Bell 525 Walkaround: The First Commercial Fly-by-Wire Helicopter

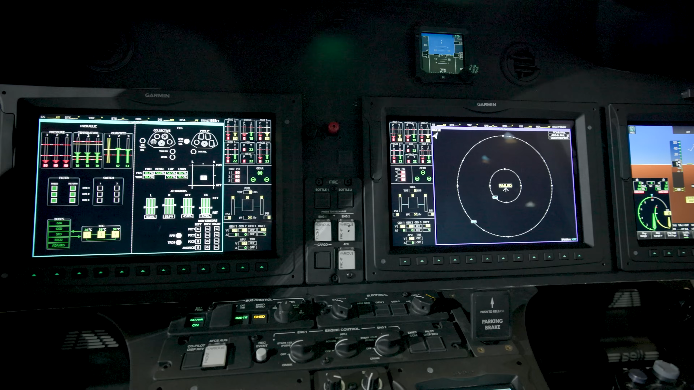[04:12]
What are some of the other avionics that we're seeing in the cockpit? Yeah, so this is an all-glass cockpit. It's powered by Garmin 5000, G5000.